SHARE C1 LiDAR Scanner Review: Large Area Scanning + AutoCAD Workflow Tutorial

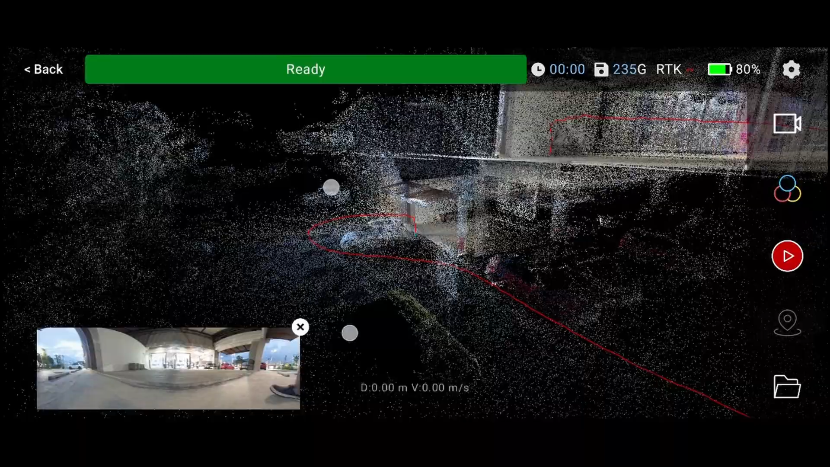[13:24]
The starting and the end point is very very far away.
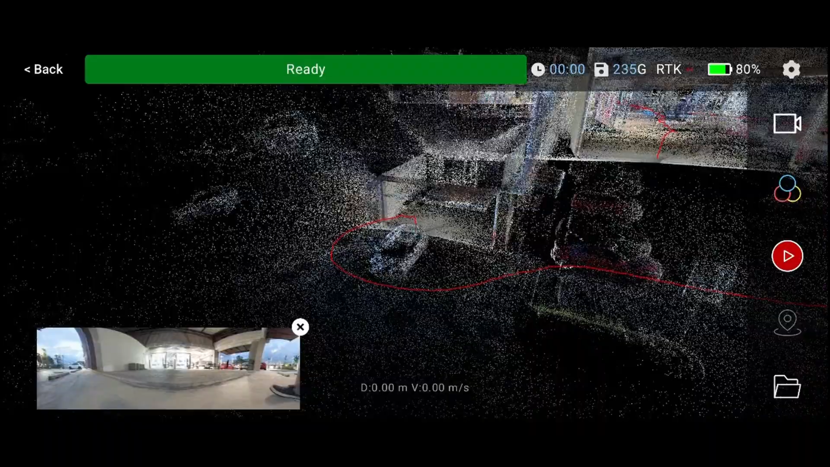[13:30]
It appears to me that it is spacing more than 10 meters. So the drifting is very large for the open area without the ceiling.
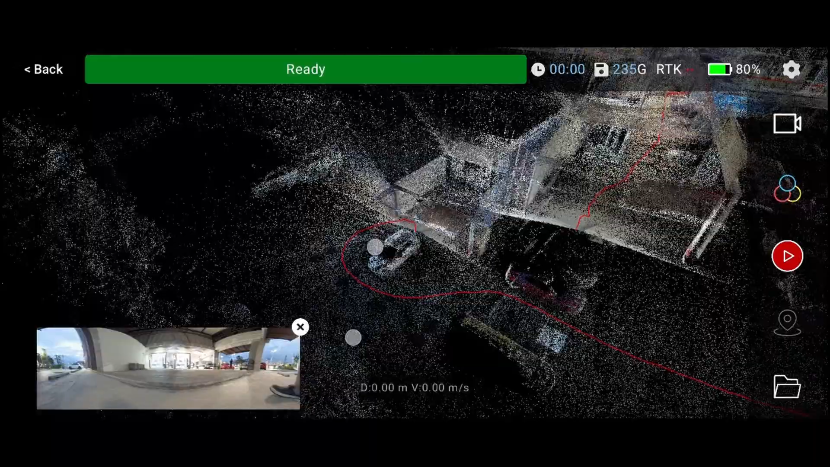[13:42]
The scanner cannot have a reference in the vertical position. So it relies on the IMU only.
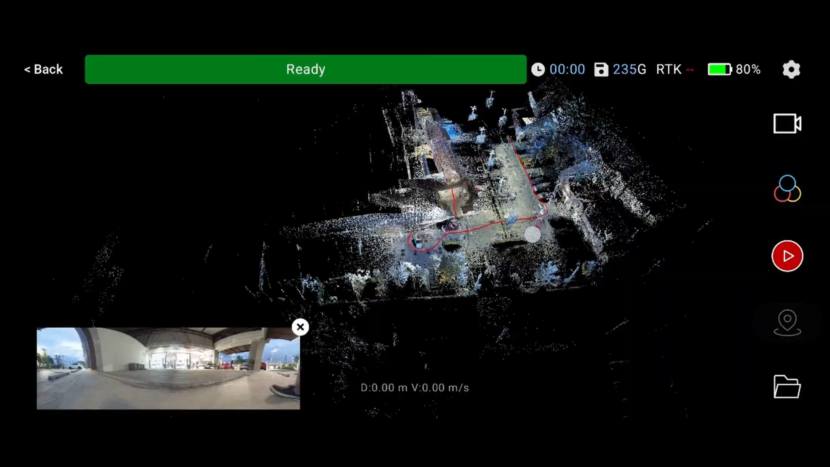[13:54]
But all this error will be corrected in the chair slam algorithm. And you will be surprised at how
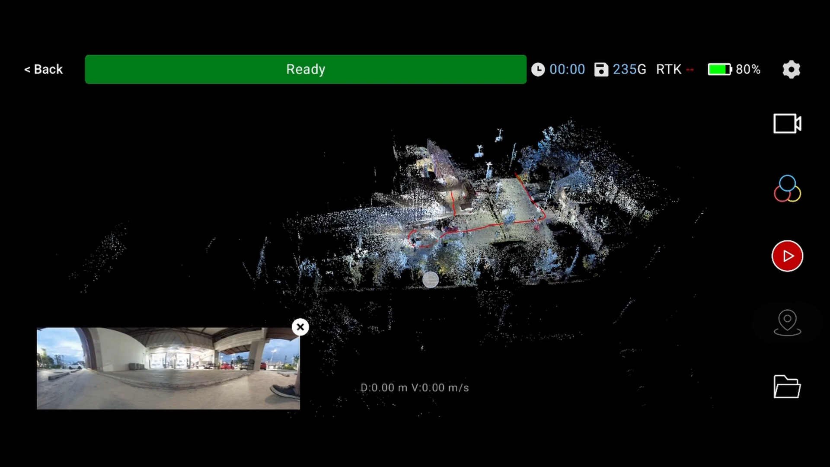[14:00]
much accuracy it achieved with their calculation. Okay, let's check the scan result in the cloud compare.
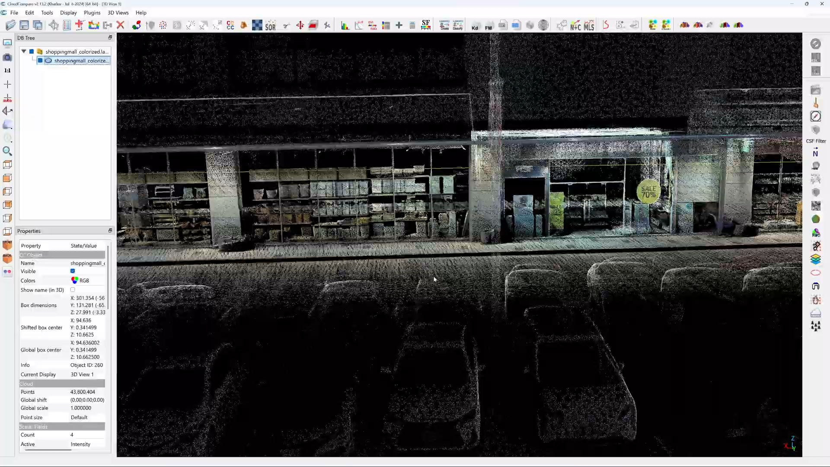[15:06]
a photograph to me more than a point cloud. And it's very clean.
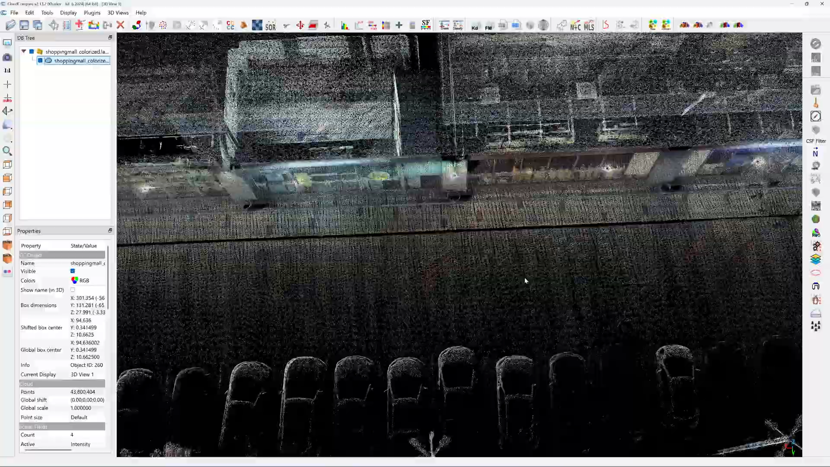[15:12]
There is no noise. And the moving object removal function works very well.
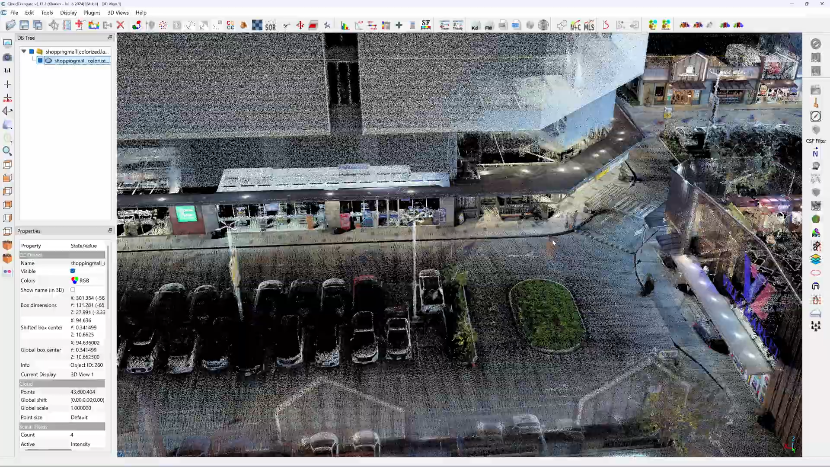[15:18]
Because there was a lot of cars driving by. And I was scanning. Okay, everything looks clean.
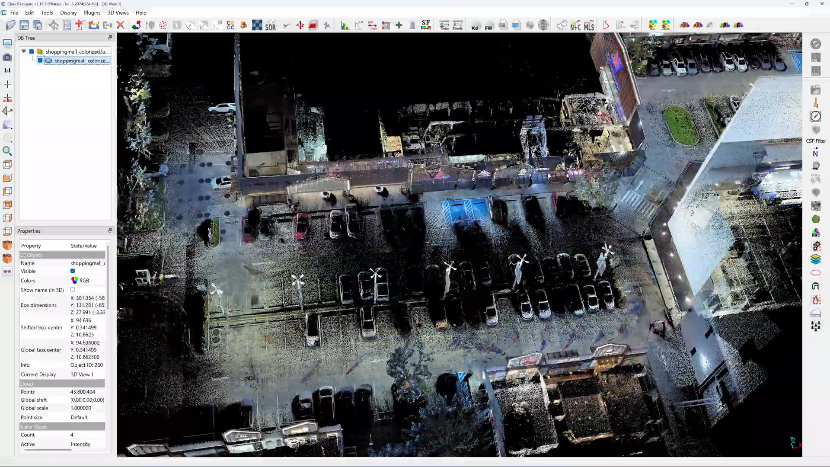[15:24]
And there is no ghosting or double wall that I can notice.
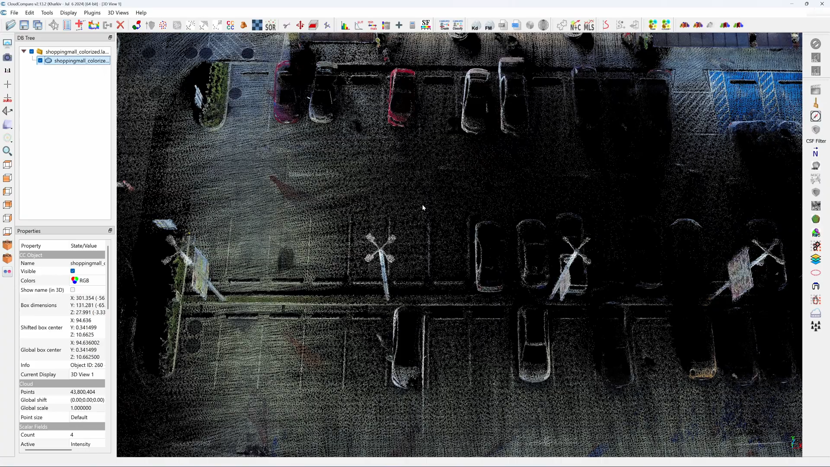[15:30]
See here. You can't even see the septic tank cover. Okay, let's bring in the trajectories. Skip the first line.
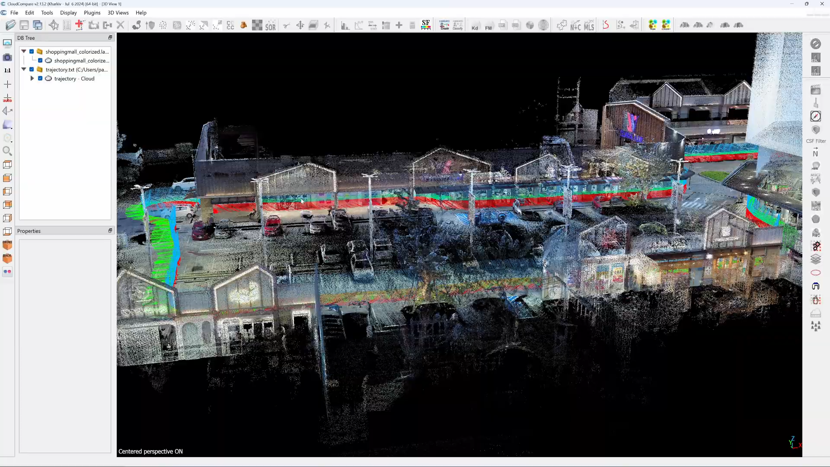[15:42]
Let's check the start and the end point.
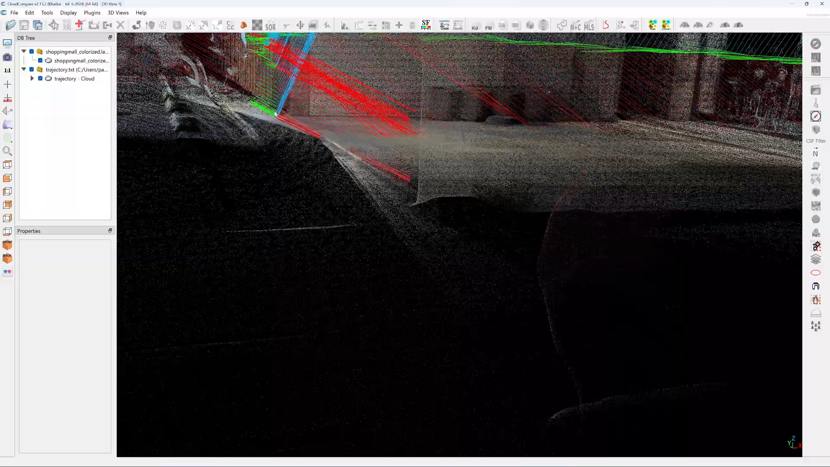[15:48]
See now the start and the end point is now closed.
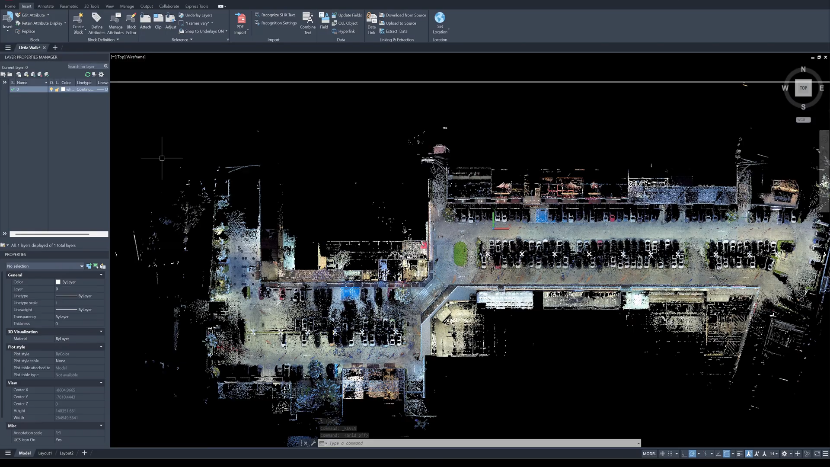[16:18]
I'm going to change point size to 1. Okay, next I'm going to crop the point cloud.
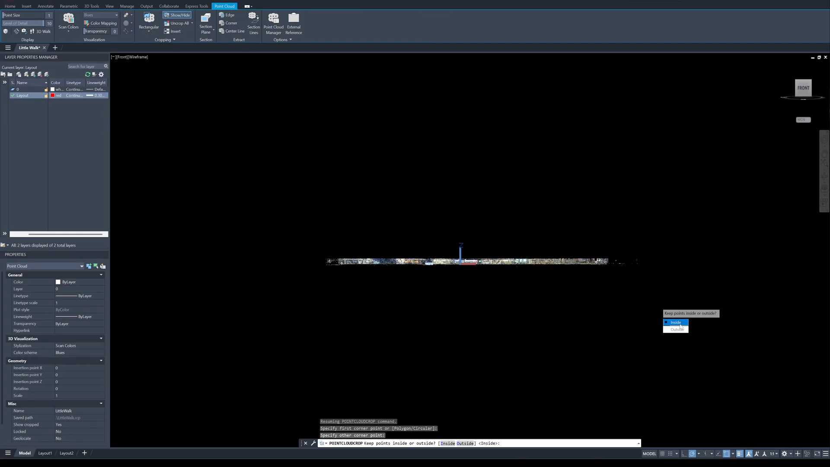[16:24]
And I'm going to check the repetitiveness of the column span.
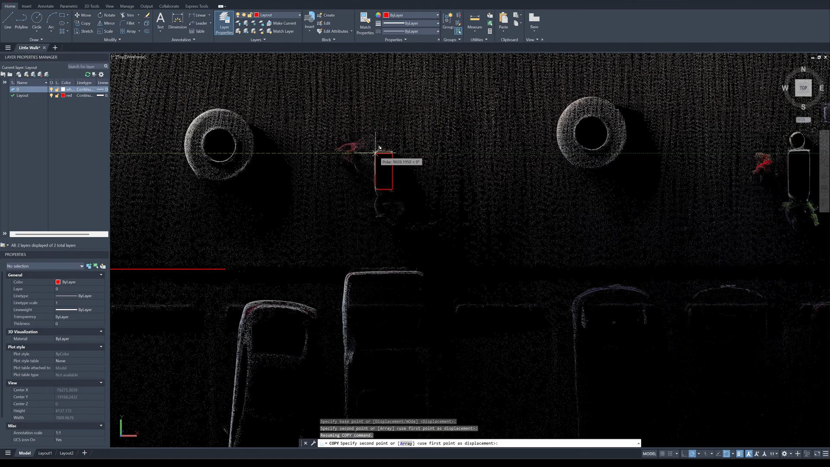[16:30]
This first one is 9 meter. So the second base should read 18.
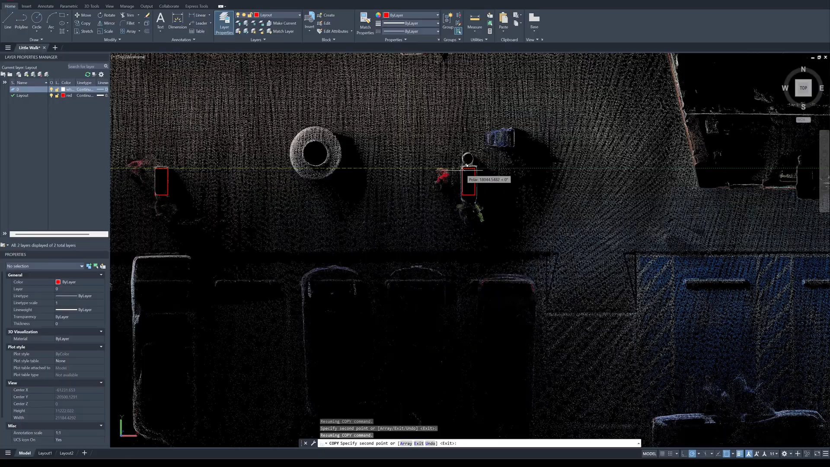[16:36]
Now it's read 18 meter.
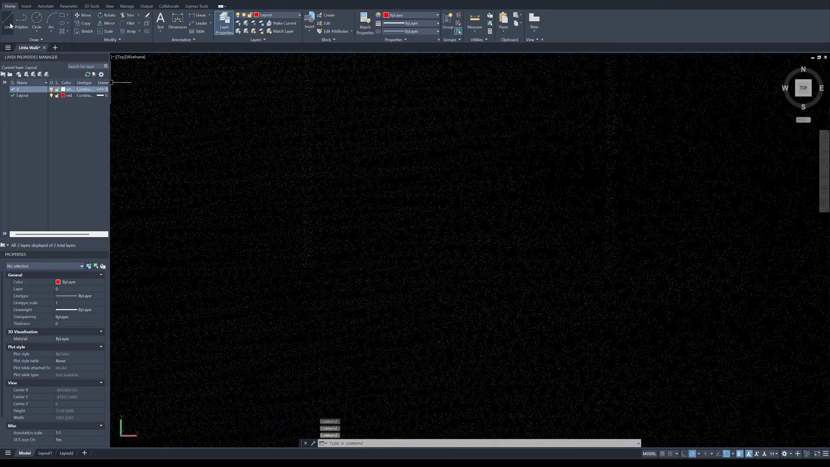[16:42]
Okay, next I'm going to check the parking separator line. Usually it's 2.5 meter, which is this one.
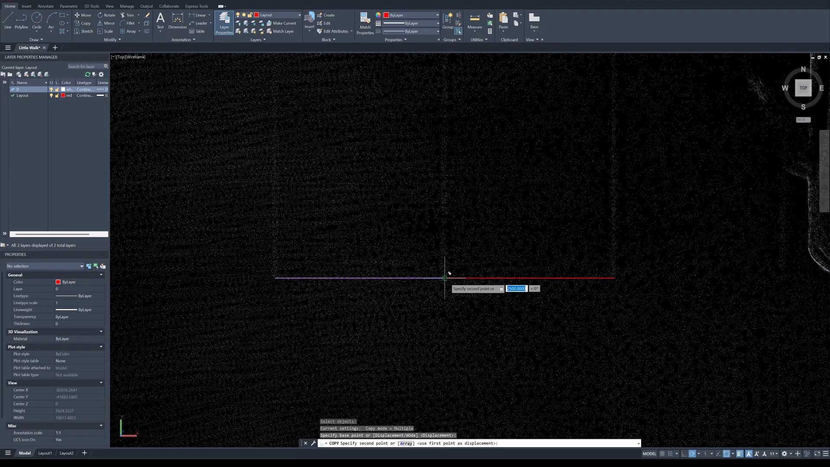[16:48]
And then I'm going to copy the line for several bays.
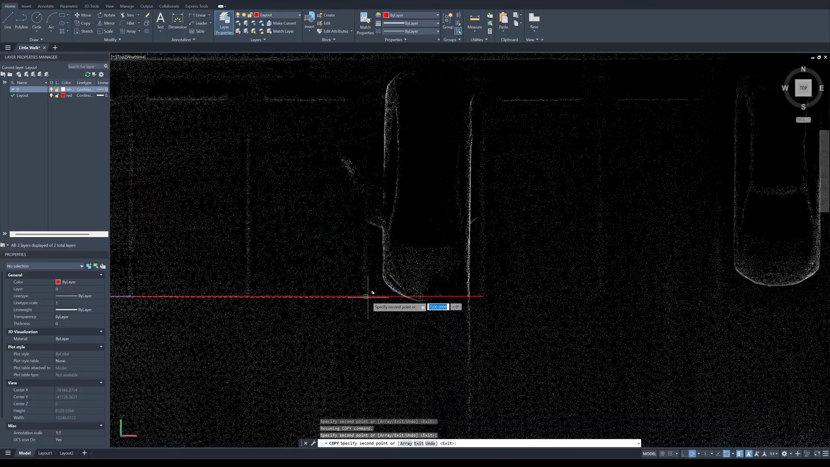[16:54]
And it shows that it's matched the 2.5 meters. There's no drifting error in the back of this building.
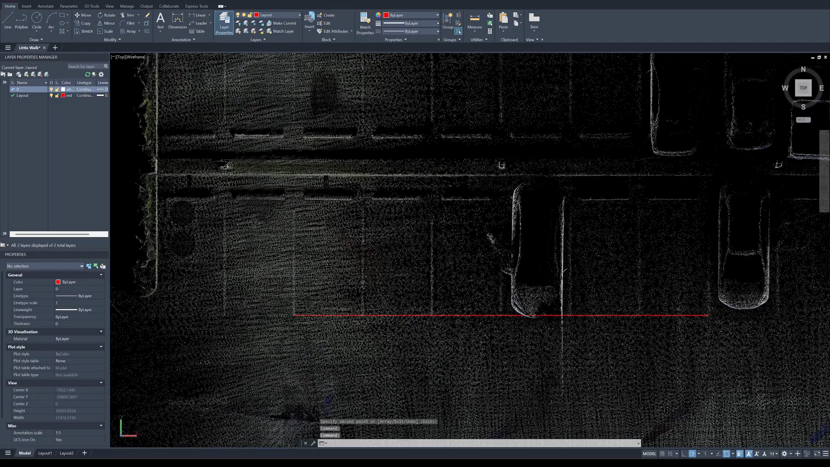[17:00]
Now I'm checking the column span of the building in the front.
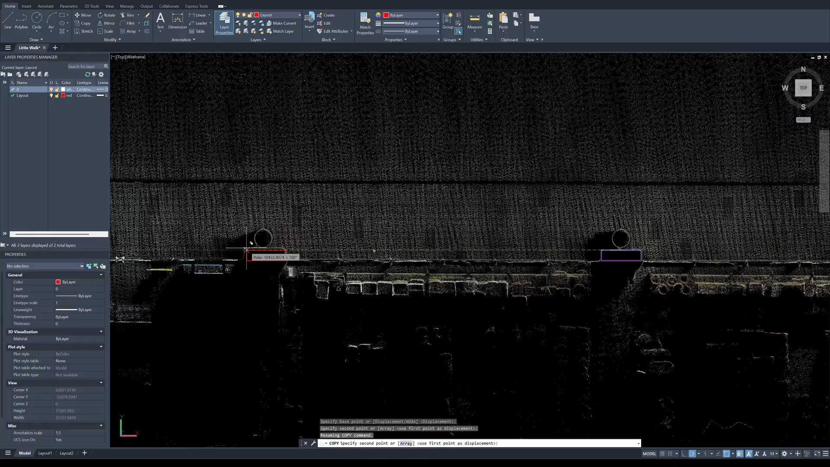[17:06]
So one bay, it is 10.5 meters.
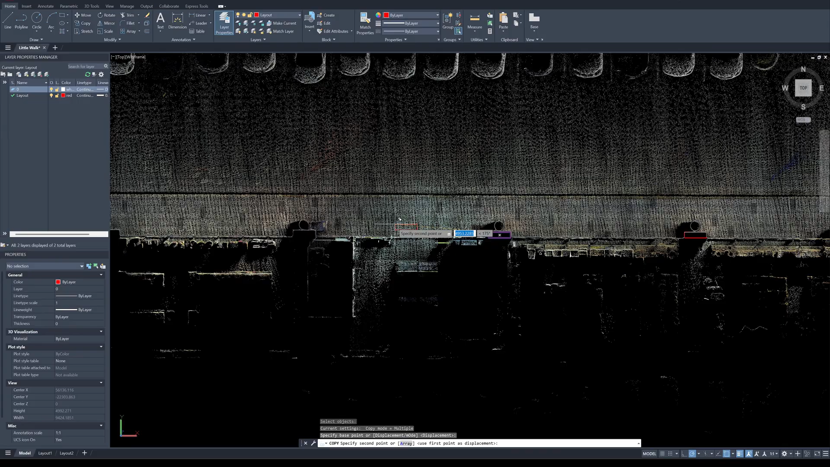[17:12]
And then I copy this one to the second bay. And type in 10.5 meters. And it's matched. You can see that it's matched.
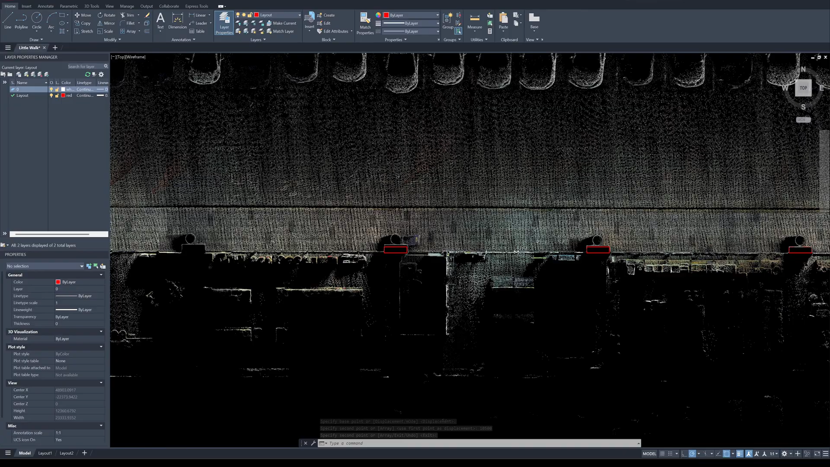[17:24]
And for the final bay, I do it again.
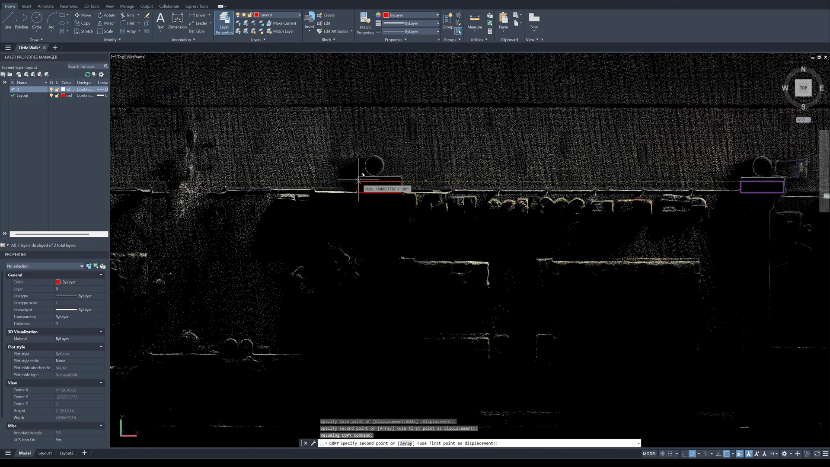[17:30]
10.5 meters. And it's matched. And if I measure the other, it's only 6 mm.